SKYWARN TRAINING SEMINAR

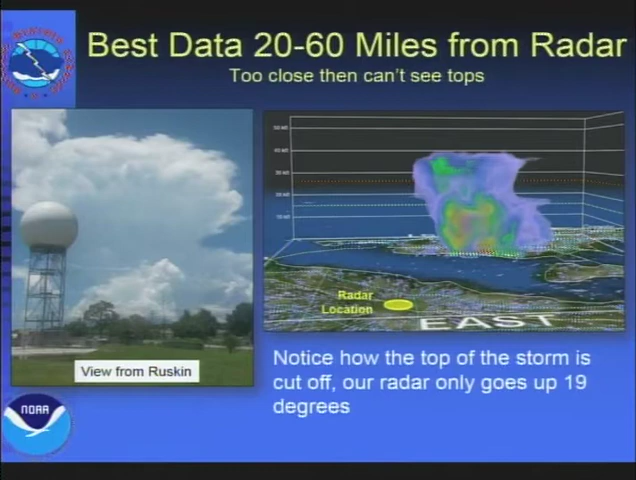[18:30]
So we can't see anything above our head. So when this line of storms were coming over my office, it kind of looks like a stadium effect.
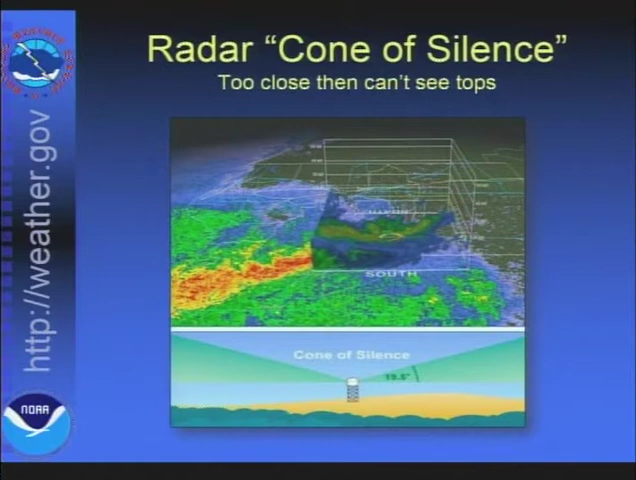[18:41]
We just can't see above our head. Every radar has that issue. So we actually use Melbourne's radar to put out warnings for Ruskin. And then when you get really far away from the radar with that thunderstorm off of Melbourne's coast, if I do a cross section of that thick white line, you can see that near the coast, the center of the beam is about 10,000 feet. off the ground. As you go out a little further, it's 15,000 feet above the ground. So the earth is curving away from the beam.
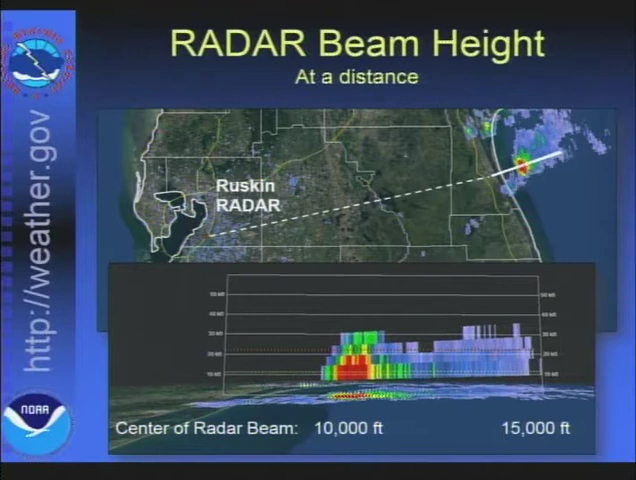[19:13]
So the farther you go, the higher that beam is. Now the good news is most thunderstorms are 40,000 to 50,000 feet high. So we can see them. We just can't see the very bottom. So for us to see a water spout coming on shore at Sanibel or Captiva, it's going to be very hard for us to do that with our radar.
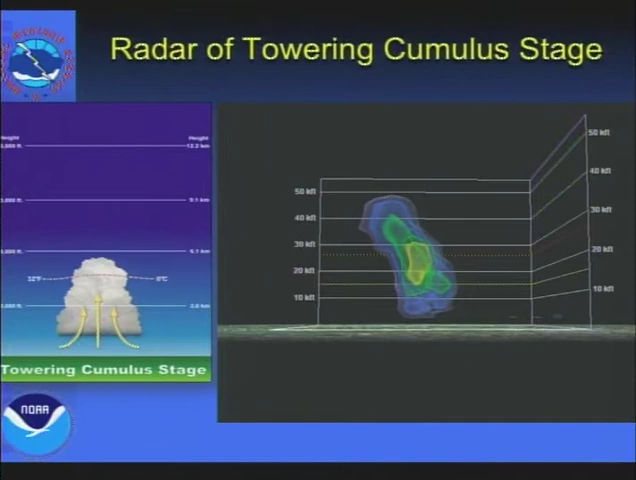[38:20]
And now we can't see the bottom because the earth is curving away from the beam. But you see a little bit of red area.